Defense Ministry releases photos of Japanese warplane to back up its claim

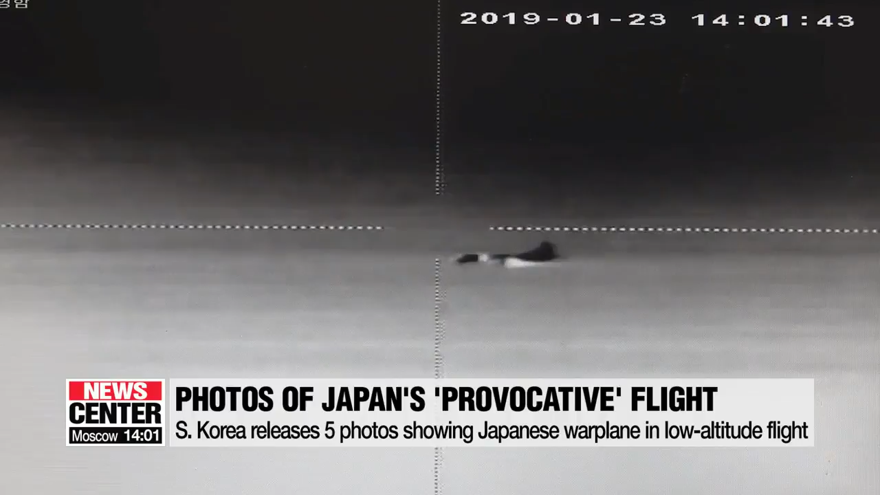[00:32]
Two pictures taken from the ship's thermal observation camera and one taken by the ship's camcorder show the Japanese airplane approaching. The other two photos are of radar data indicating that the Japanese plane was flying at an altitude of just 200 feet, or about 60 meters.